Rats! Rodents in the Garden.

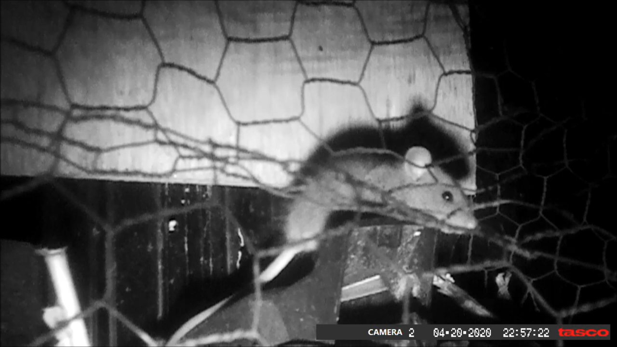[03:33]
This trap has been triggered and there is a dead rat at the front end of the trap. This little fella is trying to work a way
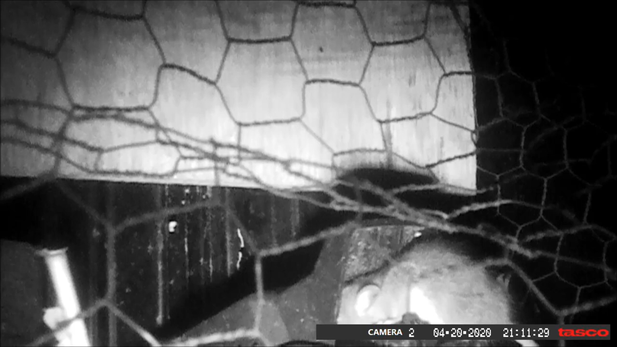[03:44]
to get the bait out of the trap from the back end. And he succeeds.